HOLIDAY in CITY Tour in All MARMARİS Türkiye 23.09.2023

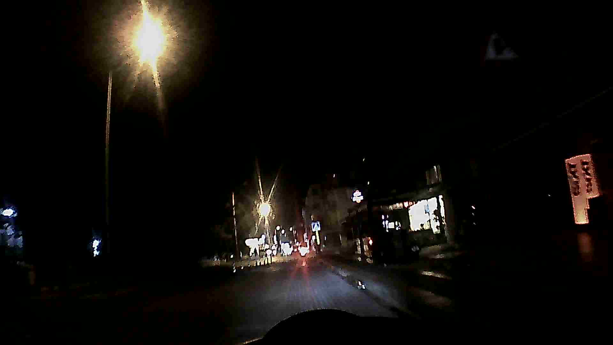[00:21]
Bakalım bugün kaç kişi trafik kurallarına aykırı gelecek. Geçmesine izin verelim, yoksa bu bizi rahat bırakmaz.
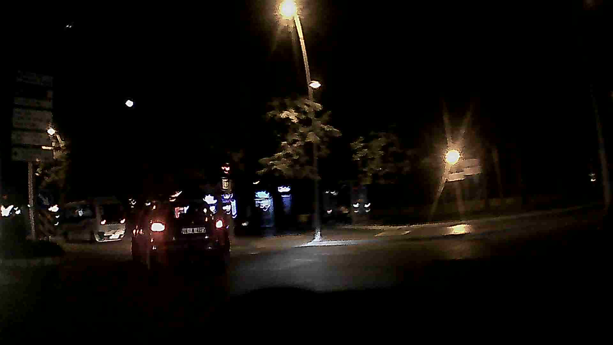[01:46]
Evet arkadaşlar, şimdi şehir merkezini görelim.
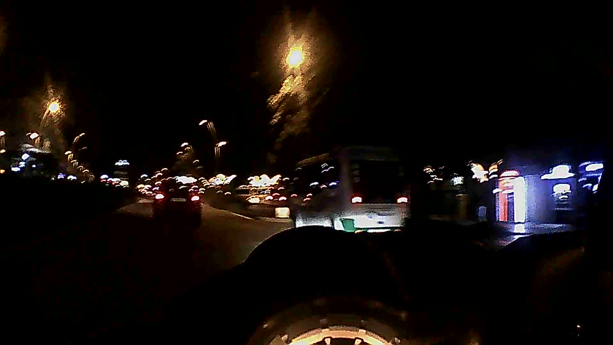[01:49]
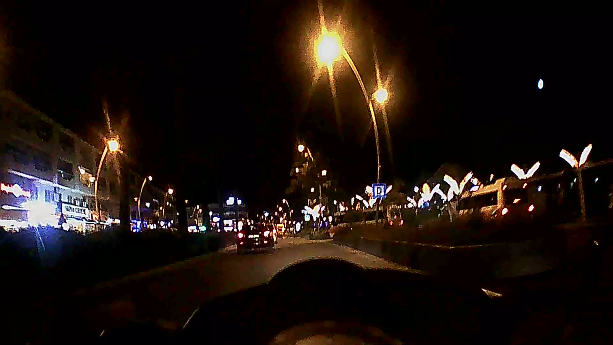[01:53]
Geçin. Atatürkçü eğitimcilerin öğrencileri. Adama lafı ayaküstü oturtturdum. Atatürkçü eğitimcilerin öğrencileri. Evet. Bak araba.